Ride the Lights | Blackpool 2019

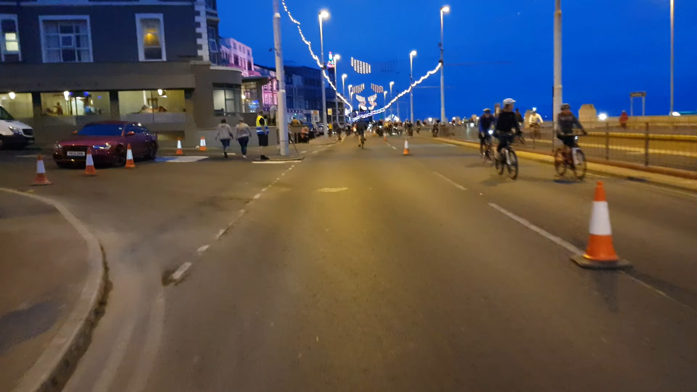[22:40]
If you know me, I like my biscuits. I've got chocolate biscuits. Oh, he's got a bright light. Like a lighthouse. Oh, right, these lights here are
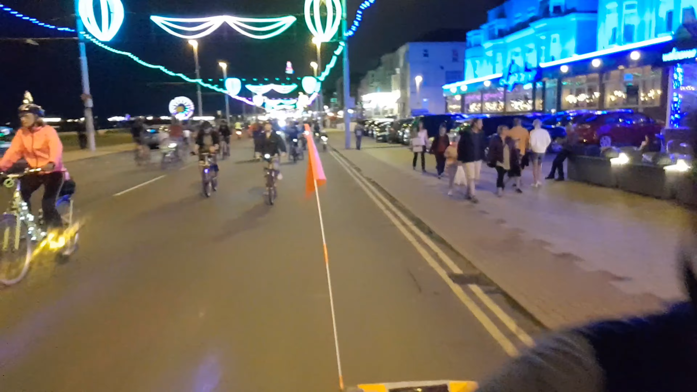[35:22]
From behind. Molly, he's got a little flag. And the wind is definitely going this way, because when we're going the other way, the flag was flapping. Oh.
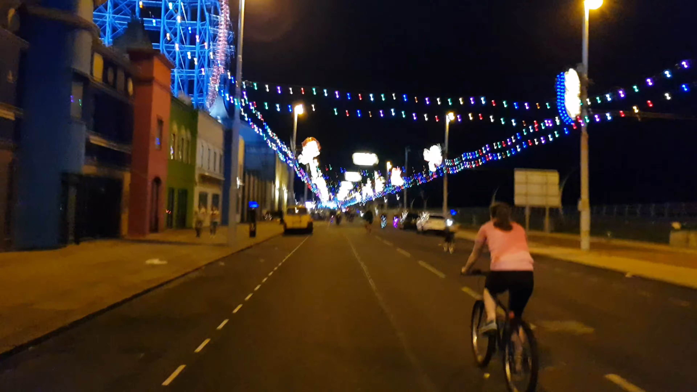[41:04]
Just as I was getting some nice photo and video footage of the big one, I just spotted the Dodgems go the other way.